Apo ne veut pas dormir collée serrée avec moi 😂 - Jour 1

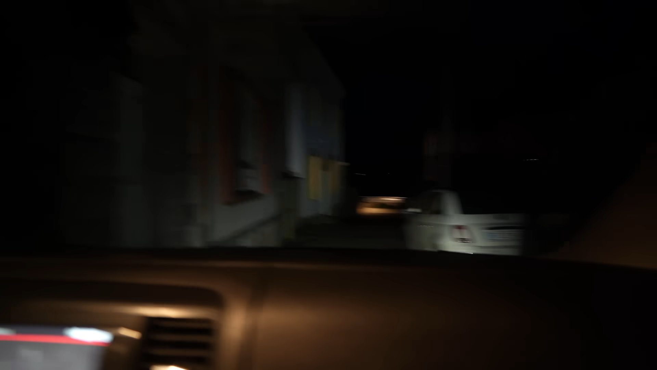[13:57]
Je sais pas, mais attends, c'est quoi de cette ruelle?